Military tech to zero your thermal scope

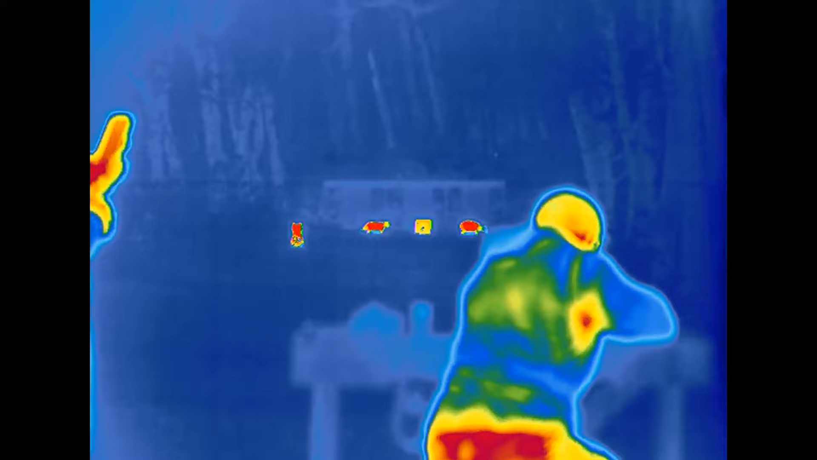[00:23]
At the back of each target is a battery which warms the whole target, generating a clear silhouette when viewed through a thermal. So no ice cubes, no candles, no lighters, blow torches,
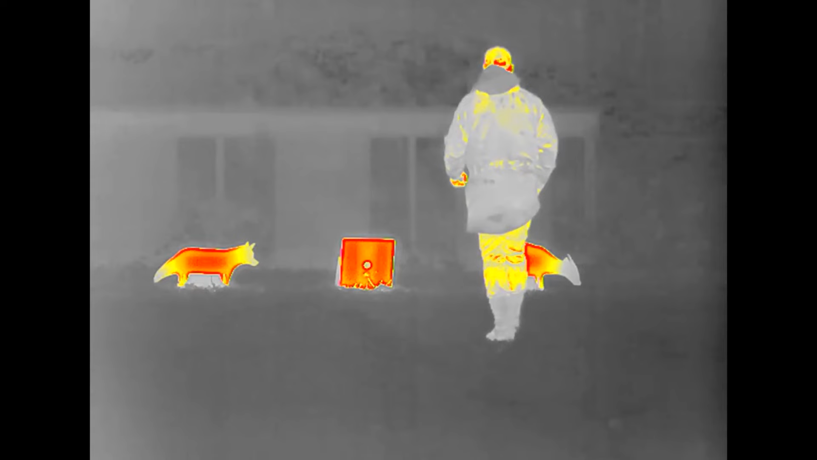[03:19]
So first shot on the zeroing target. Struck about three inches.
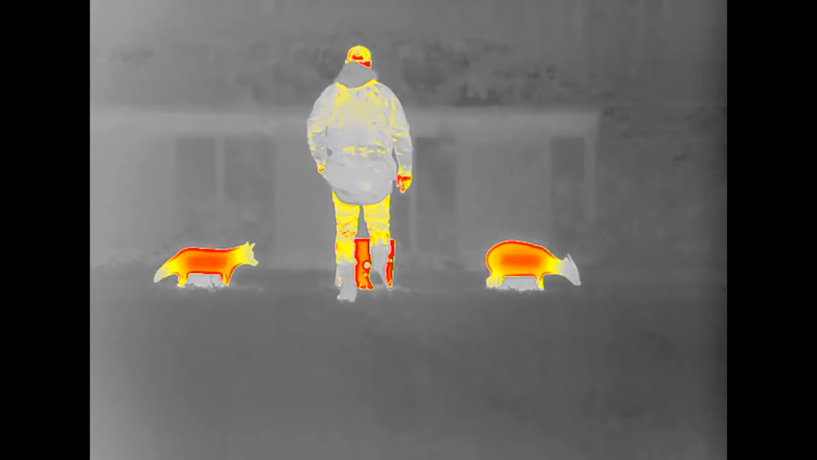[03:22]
Yeah, a good three inches low. Go in line. Take another shot and yeah, go from there.
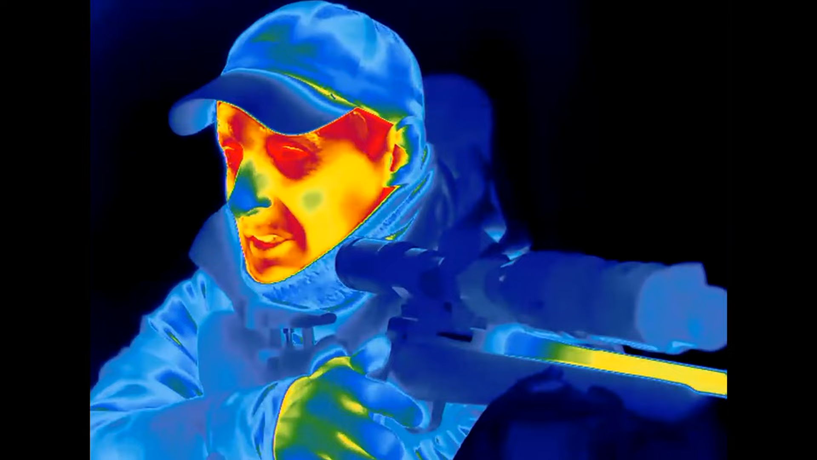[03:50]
However, the traditional X and Y axis method is still available within the unit.
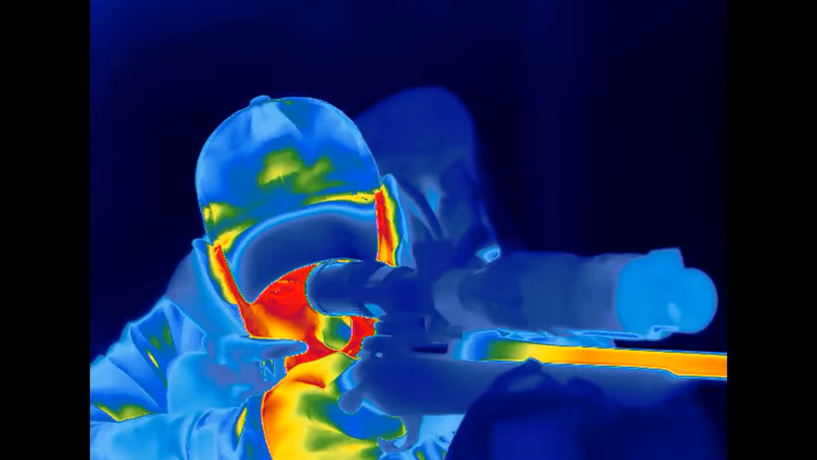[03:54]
Quite straight forward? Yeah, it is actually really straight forward. Once you've got into the profile, clip on zeroing, apply and then just adjust it to what
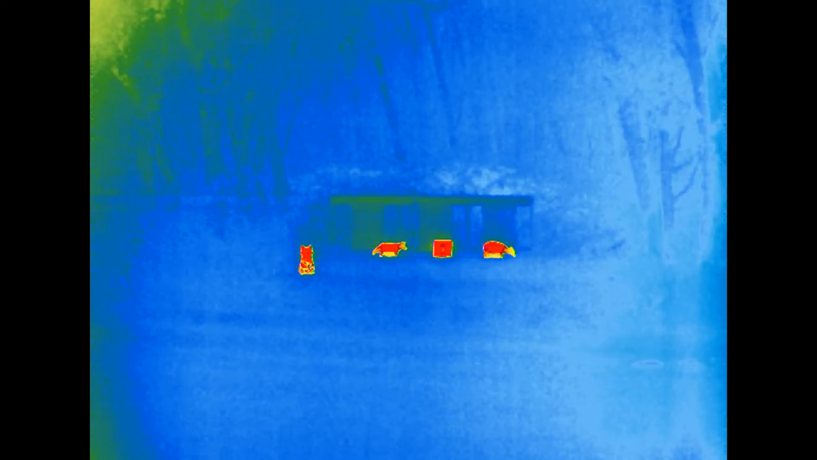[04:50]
I've got a problem fox. He's about to go and eat your muntjac at the range, I see.
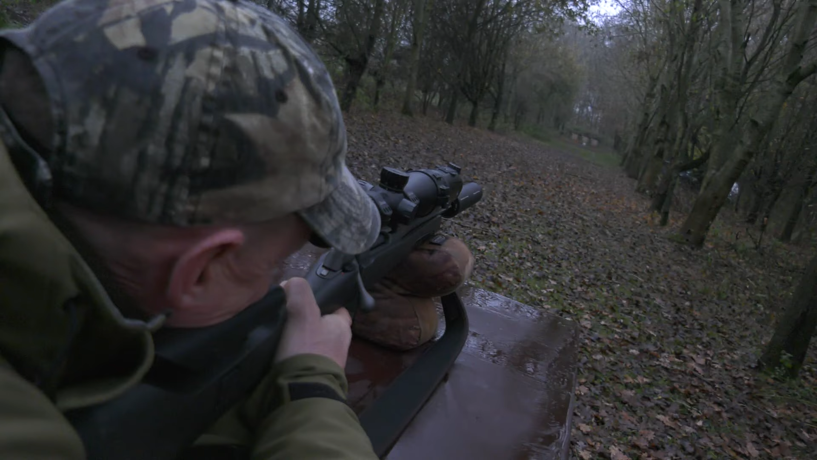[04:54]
OK.
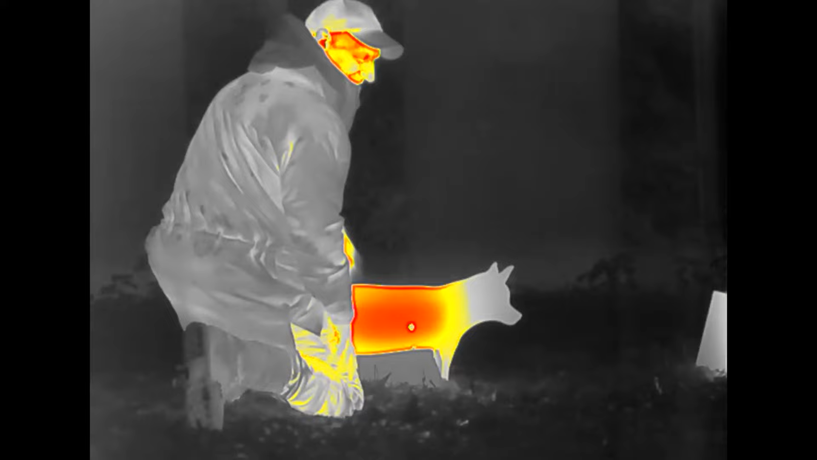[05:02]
Still a problem? Still a problem. I'll make sure.
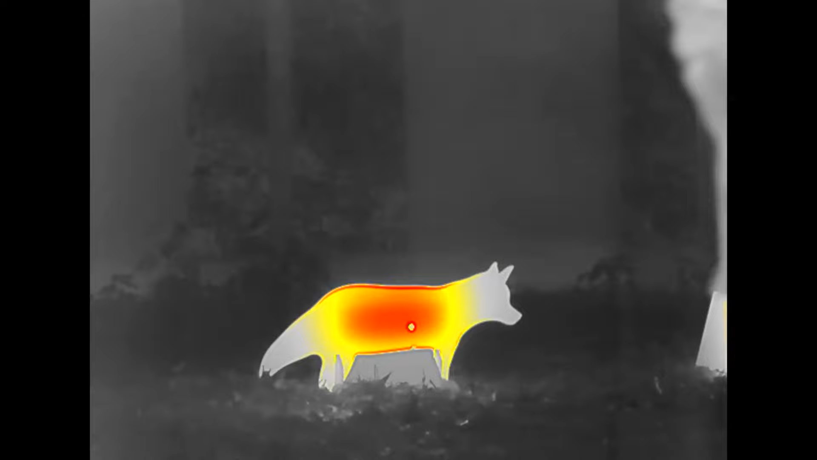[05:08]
I'll do another one. The clip on doesn't record video. Paul's Zeiss DTI does.
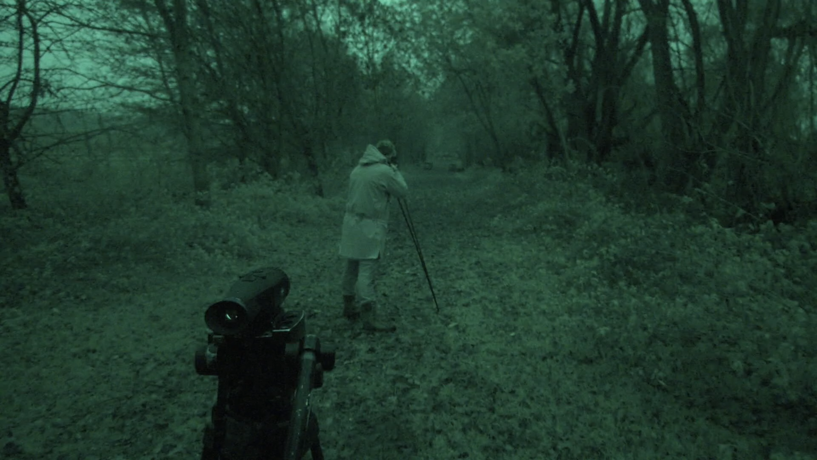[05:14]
So we can see just how clear the targets appear through thermal gear. So we are right back at 200 now so just to see how clear it is and have
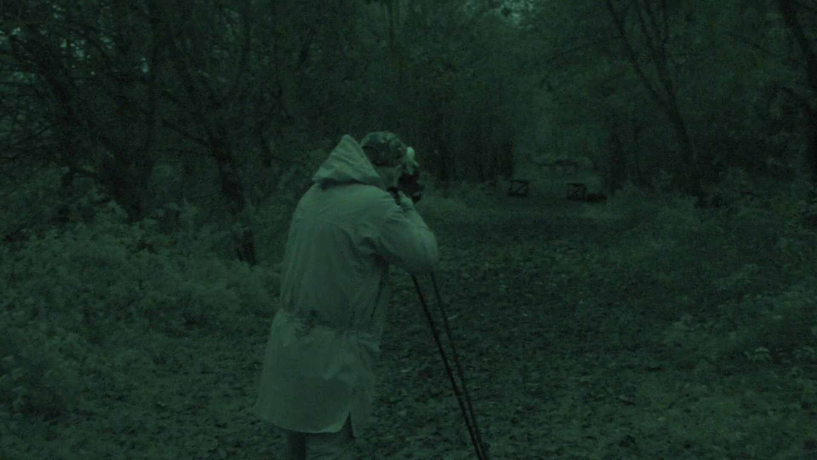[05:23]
a couple of shots of this distance and see how we go.
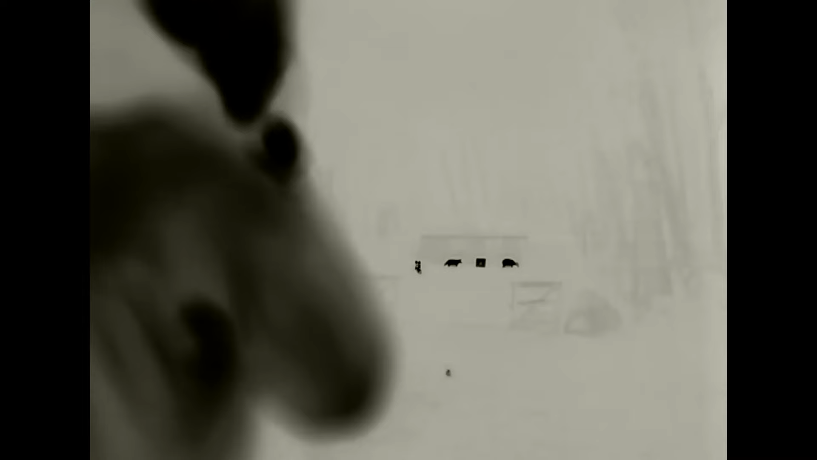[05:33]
One more for luck. Very good.
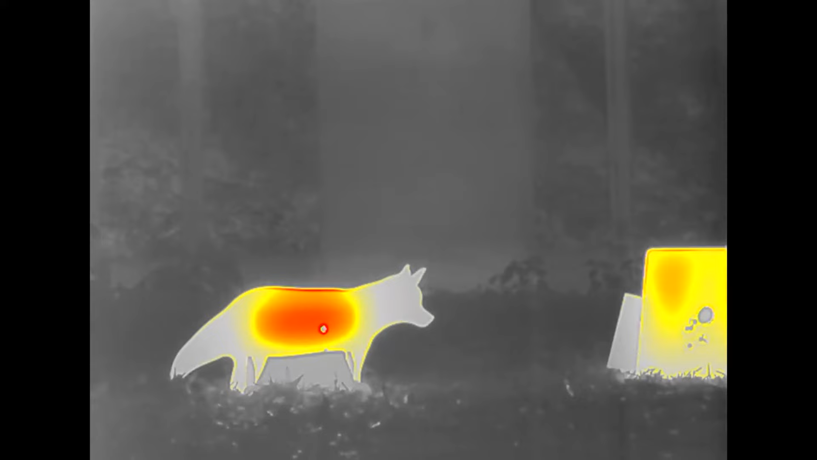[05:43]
As these are pre-production prototypes the heat is not reaching the edges of the target.
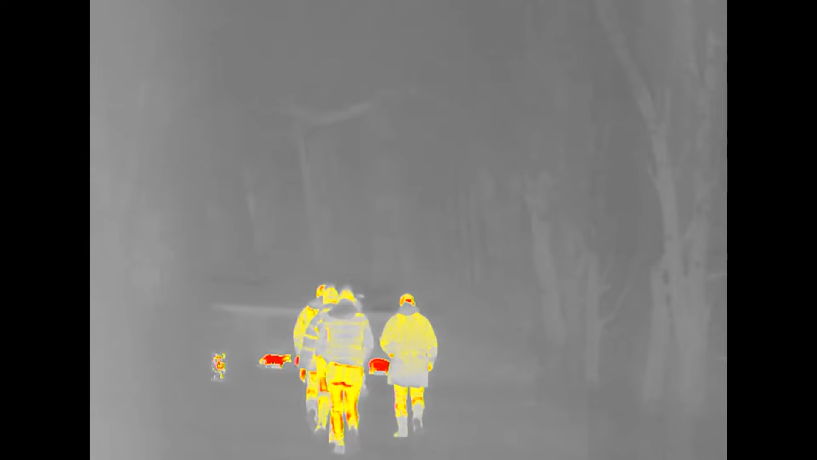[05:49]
The commercially available units on sale now spread the heat all across the target. Paul is satisfied the targets represent a no fuss solution to gaining confidence when shooting at night with the latest thermal gear.